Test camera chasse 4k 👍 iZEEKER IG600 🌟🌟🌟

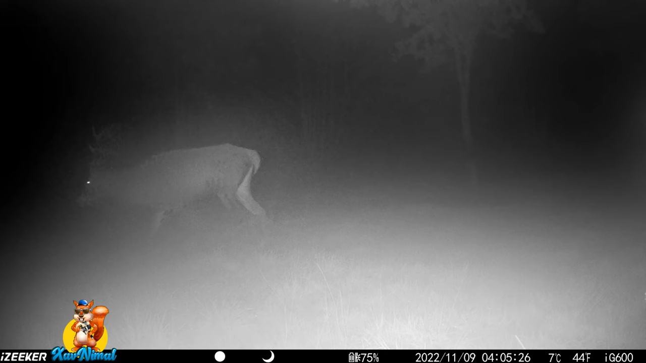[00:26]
Le cerf n'a pas eu peur, les sangliers n'ont pas eu peur,
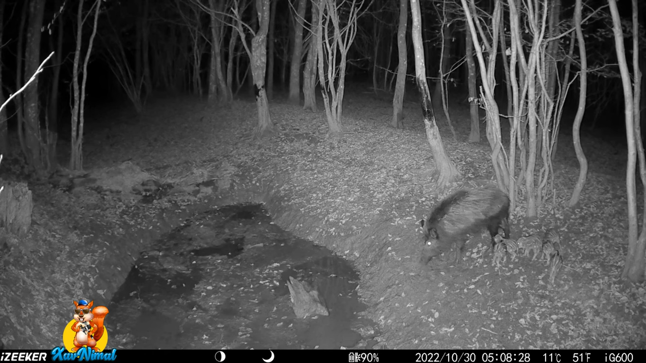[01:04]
Alors petit rappel, cette caméra chasse m'a été offerte par EasyCure que je remercie. Alors n'hésitez pas à dire en commentaire si vous pensez qu'ils ont eu une bonne idée ou pas de me l'envoyer en test. Moi je pense que oui et dans tous les cas vous allez voir, regardez les images comme elles sont bluffantes. On va voir ce que ça donne dans diverses situations.
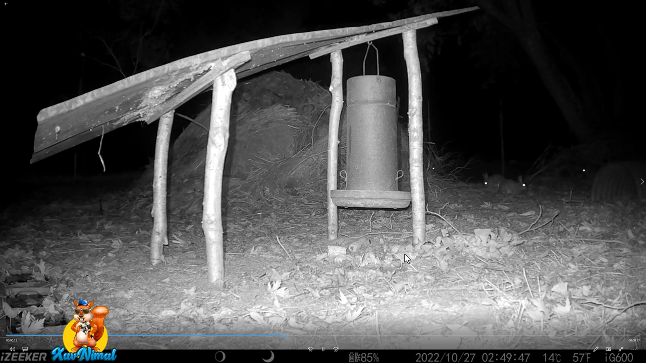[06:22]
Donc, la technique Starlight, même si je la mets en plus grande, c'est vraiment top. Vous voyez, là, les lapins, ils sont tout au bout. On les voit bien. On va aller voir un peu plus loin, quand le jour commence à se lever.
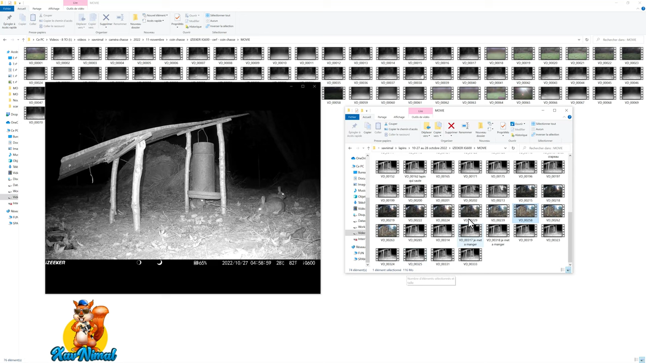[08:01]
Alors, regardons en plein jour ce que ça prend comme taille. Vous voyez là, 116 mégas pour une vidéo de 30 secondes, en principe. Et je vous dis en principe, vous allez voir pourquoi. Donc, regardez en plein jour, c'est bien du 4K. 3840 par 2160. À 30 images par seconde. Donc, vraiment, c'est plutôt top. La caméra sur la carte mémoire, ça enregistre deux dossiers différents.
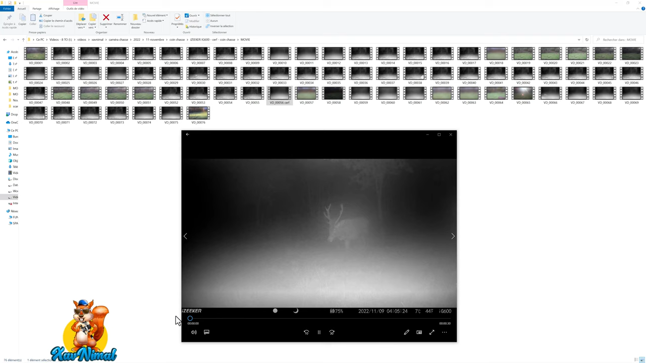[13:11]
Regardez. Il y avait une autre caméra plus à l'autre bout. Il n'a pas réussi à la filmer. Il n'a fait qu'une tâche que de brouillard. Il n'y a rien du tout dessus.
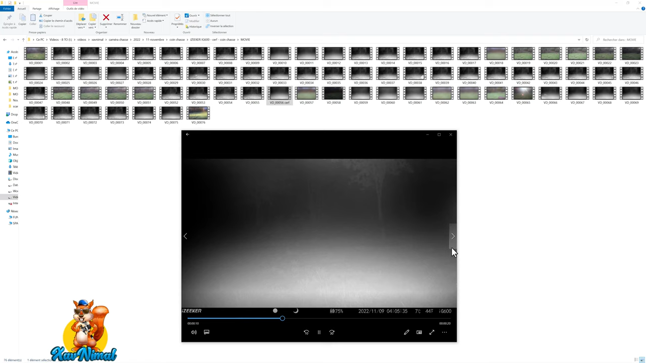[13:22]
Voilà. La caméra est vraiment top. Je l'ai mis aussi face au soleil. Face au soleil, c'est comme un appareil photo.
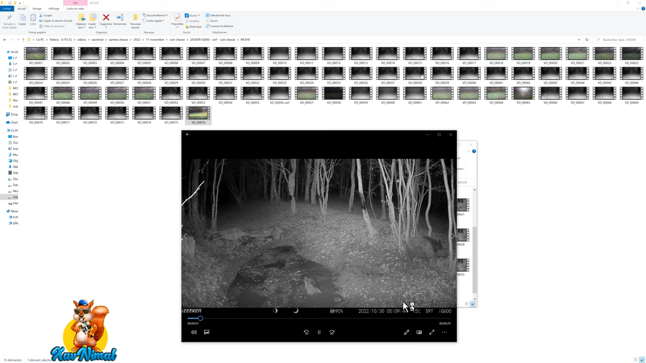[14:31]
On voit bien les petits marcassins. Alors, comme beaucoup de caméras de qualité, le son, parfois, il fait un bruit de souffle. Bon, voilà. Je n'en ai pas trouvé des qui étaient parfaites. Il faudrait un microphone sinon un directionnel externe.
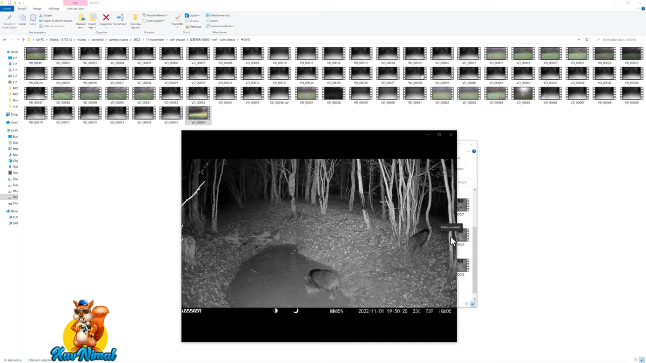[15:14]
pour ne pas entendre le petit bruit de souffle. Mais ça, on peut le retirer avec le logiciel de montage idéal. Bon, voilà. Les images parlent d'elles-mêmes. Elle est vraiment top. Alors, auto, allongé, vidéo, off.
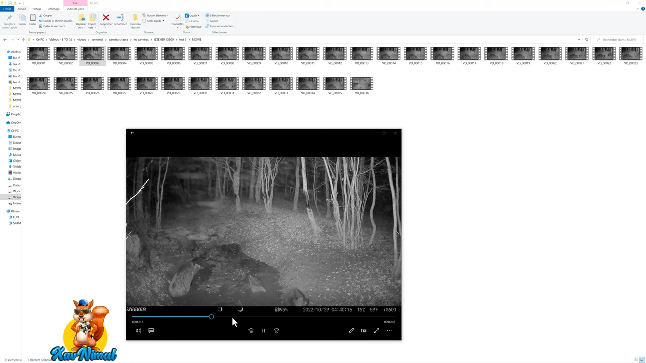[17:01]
Alors, est-ce que c'est par rapport si ça bouge à une certaine distance ? Il va falloir que je fasse beaucoup plus d'essais par rapport à ça. Et puis, je vais leur poser des questions. Je referai peut-être une autre vidéo pour en dire un peu plus. Si vous l'avez testé, vous, cette fonction, dites-moi. En tout cas, je trouve qu'elle est super pratique. Vous voyez, là, ils sont à moitié mobiles. Ils ne bougent plus. Donc, la vidéo s'est arrêtée.
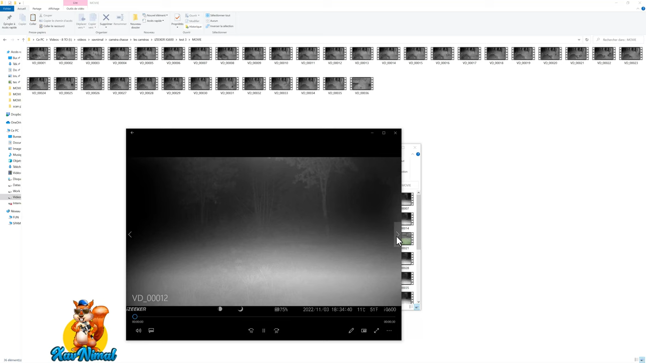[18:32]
Alors, il faut que ça détecte un certain mouvement. Je n'ai pas encore bien compris. Vous voyez, 42 secondes. 1 minute 0,6. Et pourtant, il n'y a quoi ? Il n'y a rien. C'est une toile d'araignée avec une araignée qui passait. On va aller plus loin à voir. Et non, en fait, ils étaient dans le champ. Donc, ils vont arriver de par là. Donc, ils étaient détectés. Ils étaient juste à ras, je pense. Il y a peut-être la toile d'araignée qui a fait une action.
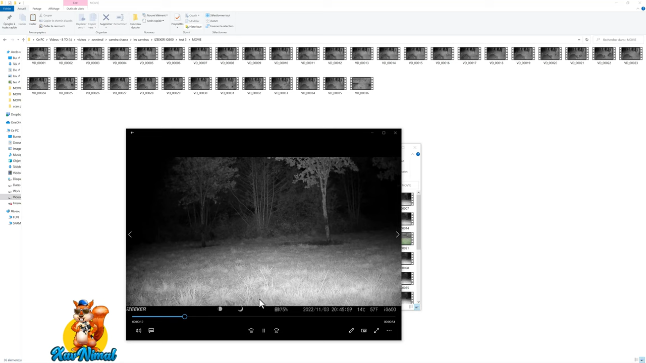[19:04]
Et regardez, les 13 premières secondes, il n'y a rien. 14, 15, 16. Hop. Voilà. Et là, enfin, ils arrivent. Alors, peut-être qu'il y en avait un qui était là dans le fond et qui était tout noir. Comme ils sont tout noirs s'ils ne bougeaient pas. Donc, voilà, c'est là. On va aller plus loin. Il reste deux secondes.
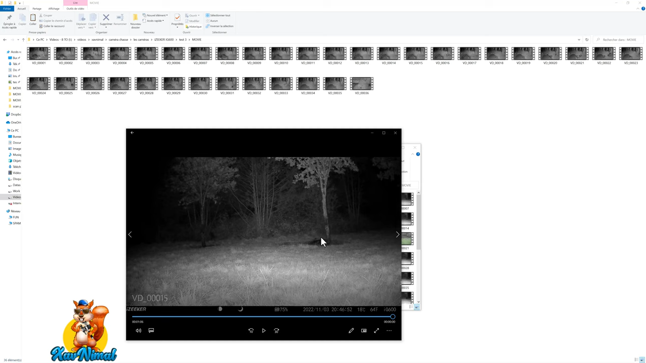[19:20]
Là, il est encore là en train de se secouer, se frotter contre l'arbre. Et pourtant, la vidéo ne s'arrête pas. Vous voyez, il y en a plein qui sont à 30 secondes comme ce que j'avais réglé. Mais, ça s'arrête avant.